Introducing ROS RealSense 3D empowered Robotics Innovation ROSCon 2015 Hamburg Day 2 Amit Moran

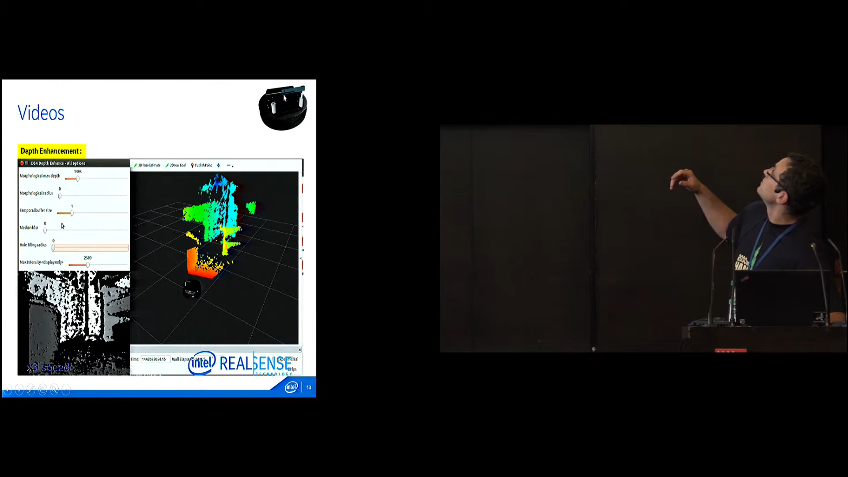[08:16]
And one of the tools we are developing is what we call a depth enhancement.